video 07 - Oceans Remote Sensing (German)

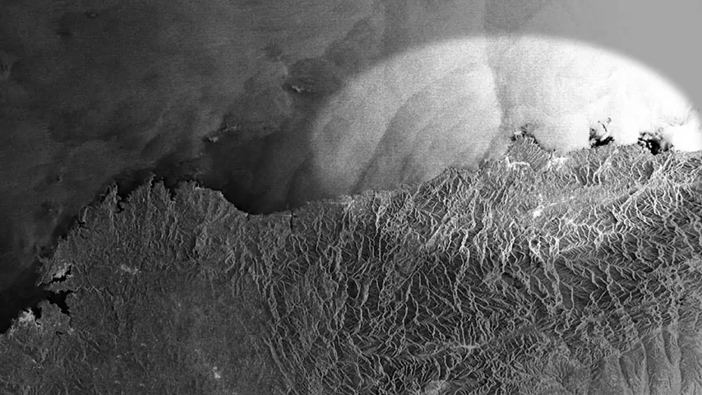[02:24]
Sie sind sehr hilfreich zur Entdeckung von Oberflächenströmungen und Objekten wie Schiffen oder Ölteppichen.